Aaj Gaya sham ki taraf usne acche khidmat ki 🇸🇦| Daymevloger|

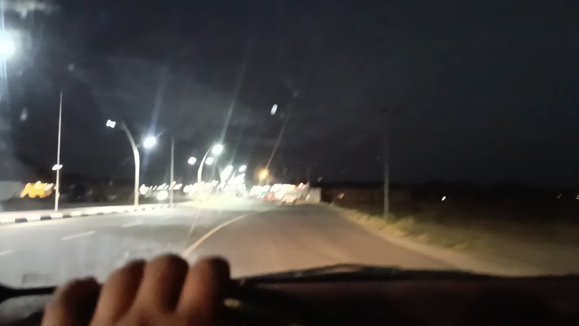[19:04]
ये देखें दुकानें खुली हुई हैं सारी माशाल्लाह रौनक ही रौनक है क्या बात है मजा आ गया एक बार दिल खुश हो गया
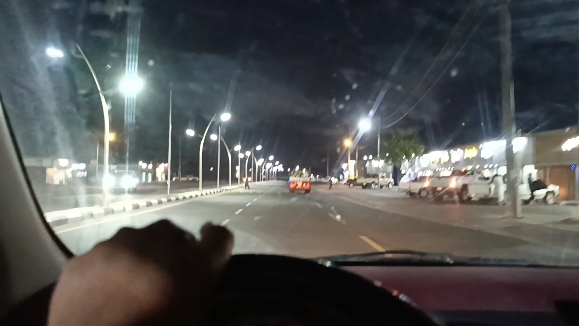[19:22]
फिर इधर अंधेरा हो गया है अपने रूम जो है ना वो अंधेरे में ही बने हुए हैं वो छोटा सा रूम जो लाइट जली हुई है ना वो अपने रूम है।